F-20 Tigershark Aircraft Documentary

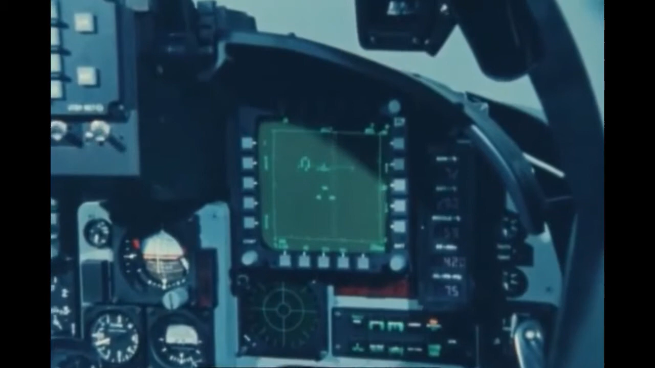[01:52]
In an air-intercept mission, for example, the Tiger Shark pilot can detect and track fighter-sized aircraft up to 48 nautical miles away at look-up angles and up to 31 nautical miles away at look-down angles.
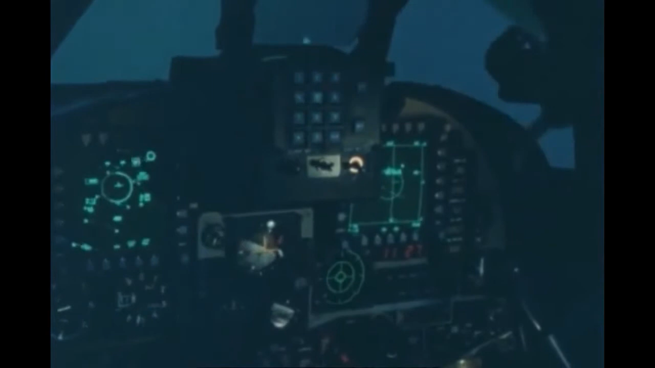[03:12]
HOSAT allows the pilot to navigate, acquire targets, and deliver weapons without taking his hands off the stick and throttle.
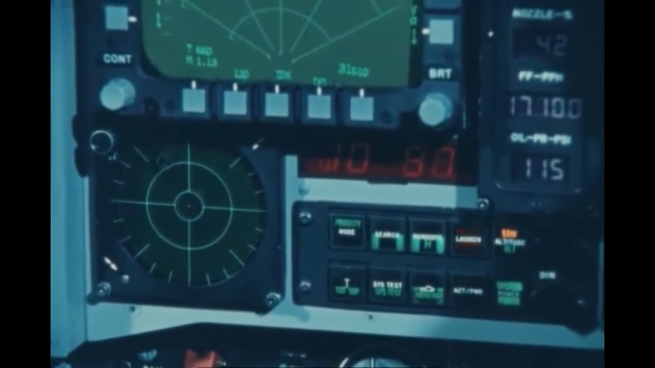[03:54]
and the ALE-40 countermeasures dispenser system. I'm going to enter the air-to-air system and see what you want to take by the radar. You can see the weather, it's a cold Do-do-do, and on the air-to-air system. Thank you.